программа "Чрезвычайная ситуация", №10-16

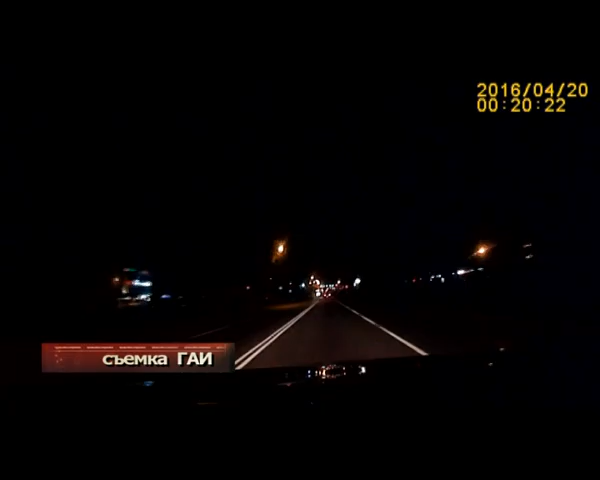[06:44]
В нашем распоряжении есть кадры с машины виновника ДТП, снятые в момент происшествия. Как видно, человек за рулем грубо нарушил правила. Его не смутил остановившийся перед переходом в крайнем левом ряду автомобиль.